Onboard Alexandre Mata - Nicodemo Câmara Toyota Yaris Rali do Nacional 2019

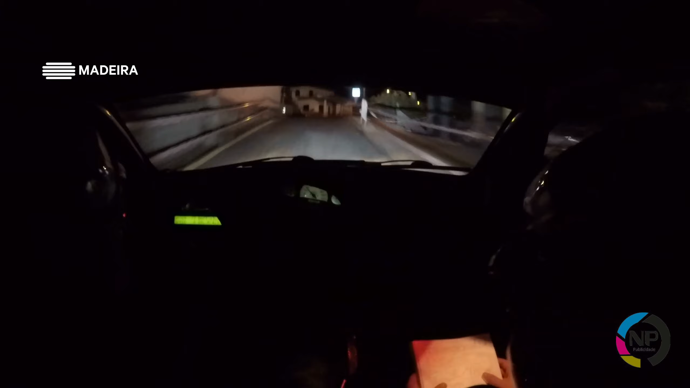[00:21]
Vamos, vamos! Pela zero, 35 a fundo e abre, atenção, chicane 2, larga! Chicane 2, larga! Pela esquerda, 50, atenção, chicane 2, larga! Pela esquerda, 30!